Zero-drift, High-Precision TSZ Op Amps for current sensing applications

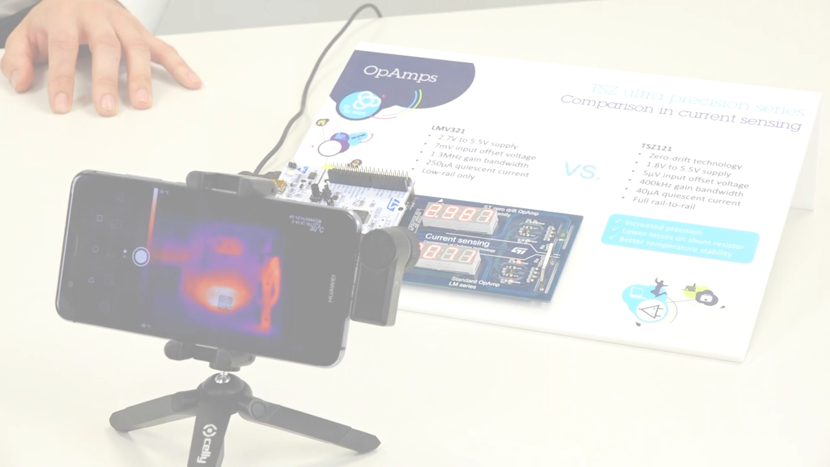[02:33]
Both setups were designed to have similar accuracy. Therefore, the shunt resistor for the LMV device has much higher value and heats much more. It can be clearly seen on thermal image.
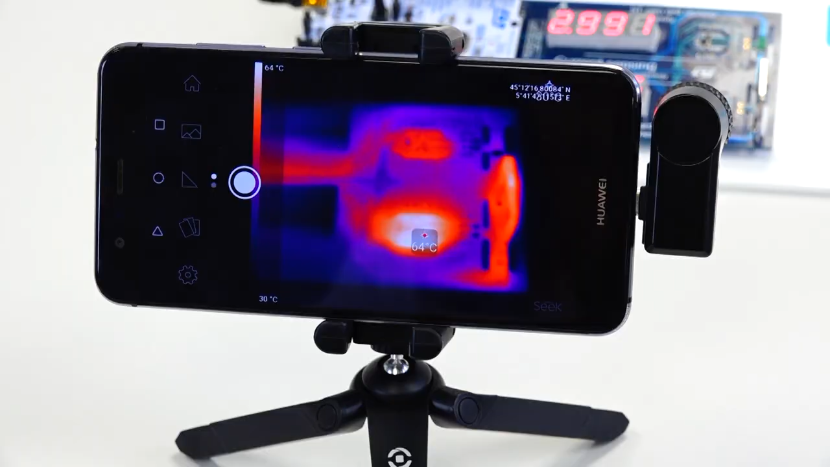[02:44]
On screen: spot 64°C, scale top 64°C, scale bottom 30°C
The setup with TSZ uses smaller shunt which brings much smaller dissipation. Now we start to heat up LMV device.
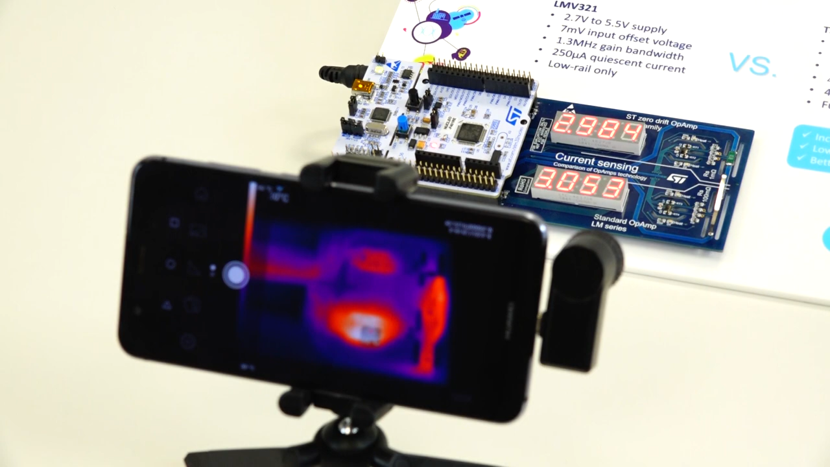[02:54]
When the temperature is rising the input offset voltage drifts and as you can see the reading drifts as well. The behavior is different in the case of TSZ family amplifier.